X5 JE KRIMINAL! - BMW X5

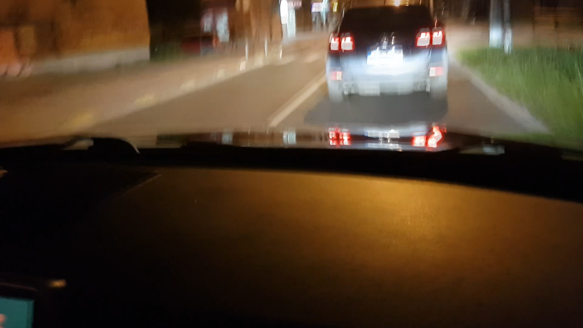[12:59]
Poznati ovi ležeći polcajci, auto se ne mče. Evo. Apsolutno se ne mče auto, ne osjetite.